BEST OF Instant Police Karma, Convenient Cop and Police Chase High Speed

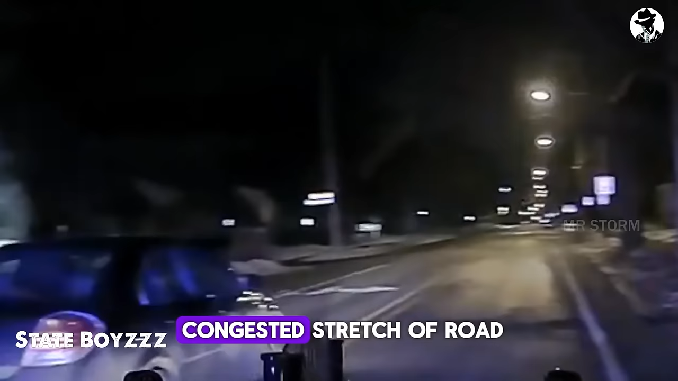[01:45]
Speed is 47. Lincoln Diamond. Just about past the crash of Lincoln Diamond. To Union. Police coming up to Union, 546. And westbound on Colton from Union.
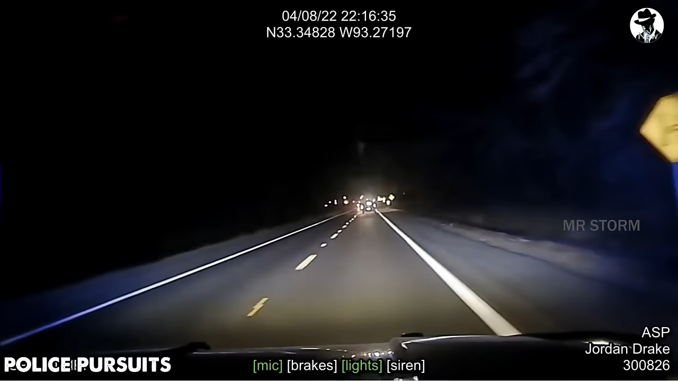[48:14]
The patrolling officer immediately turned around to closely tail the violating vehicle. The police officer reported the situation through the radio to the police chief's office.